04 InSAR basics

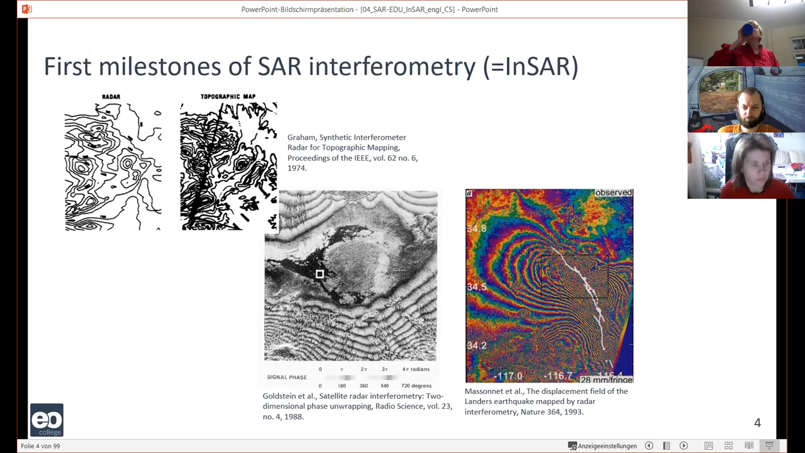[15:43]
everybody knows the story and how important this first differential interferogram was from 1993. Okay, so what is interferometry?
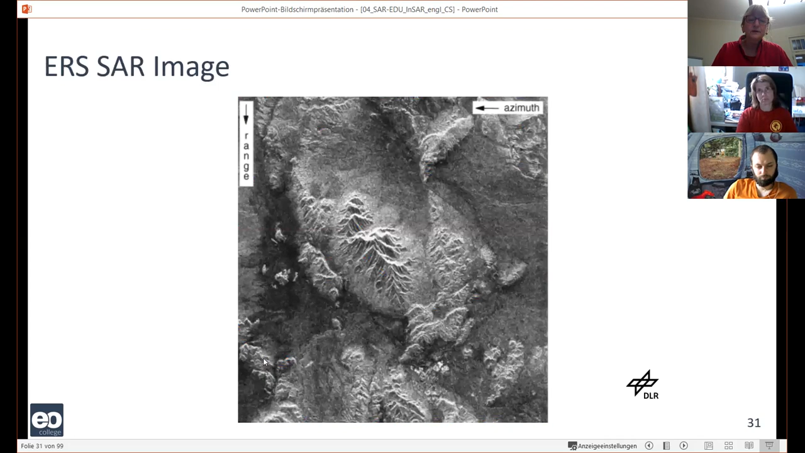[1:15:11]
It's not so visible that the range, that the distance increases maybe a little bit,